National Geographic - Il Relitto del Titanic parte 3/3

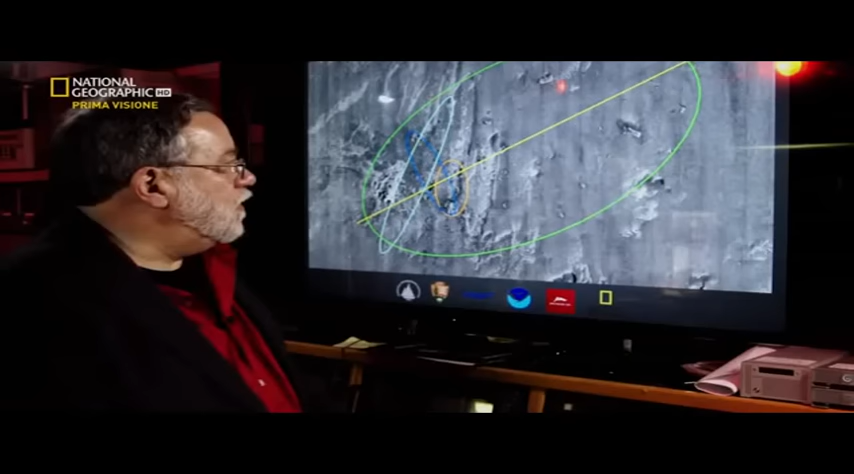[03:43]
Viste le dimensioni della nave, ritengo che il sito non sia poi così grande. I resti di un transatlantico di 300 metri sono raccolti in 5 km quadrati.